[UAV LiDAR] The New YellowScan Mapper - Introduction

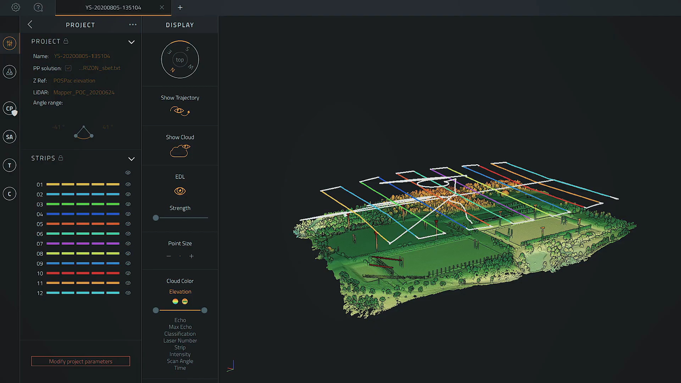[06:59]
Here the point cloud is colorized by altitude from clear to red.
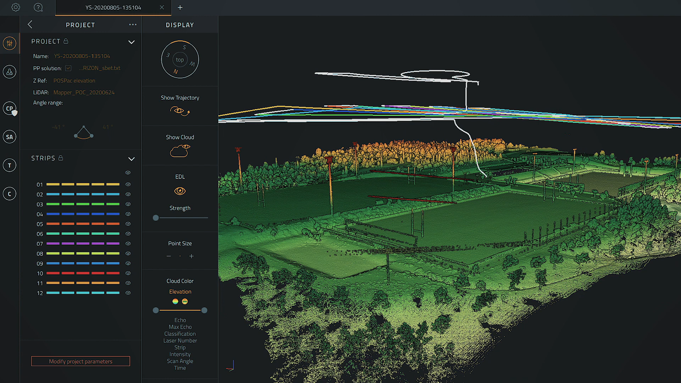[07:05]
You can see the sport field that we just surveyed.
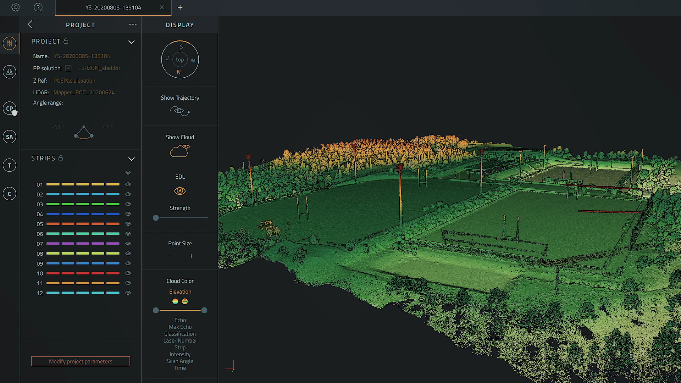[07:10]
You can also colorize by echo number or by strip.
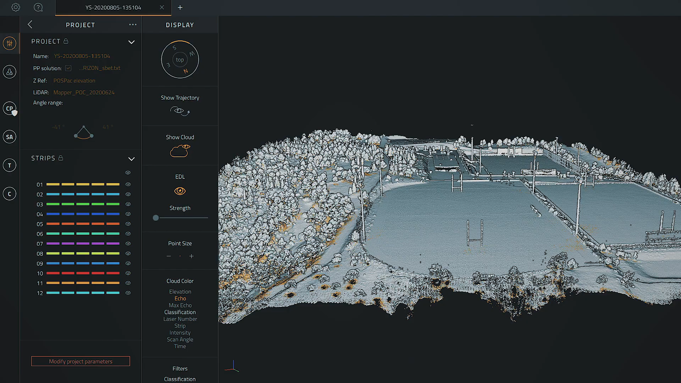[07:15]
Different strip that have been used.
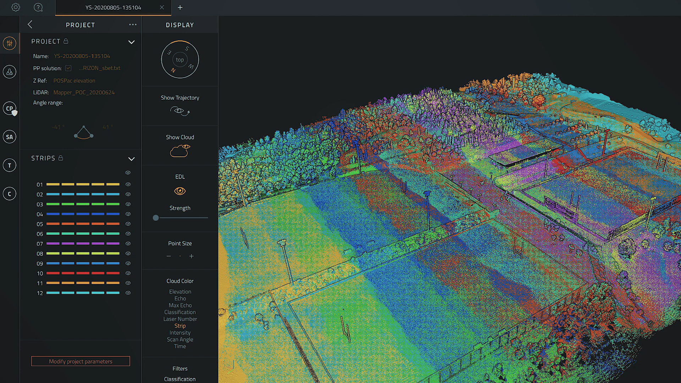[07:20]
And also by intensity value of the LiDAR.
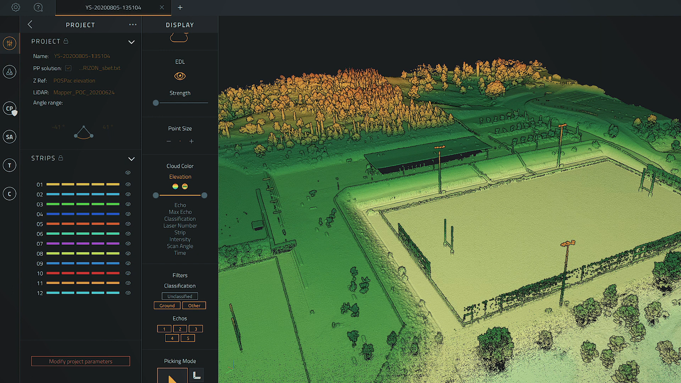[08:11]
We also propose a strip adjustment module. To help you finely tune the matching between the different LiDAR strips. Because sometimes they can remain a little mismatch due to GNSS issues. There's different options for that.
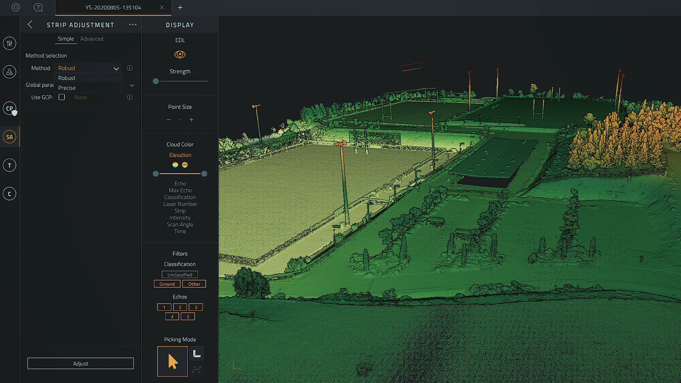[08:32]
And you can also use or not GCP if you have some. And by a single click is launching your strip adjustment process.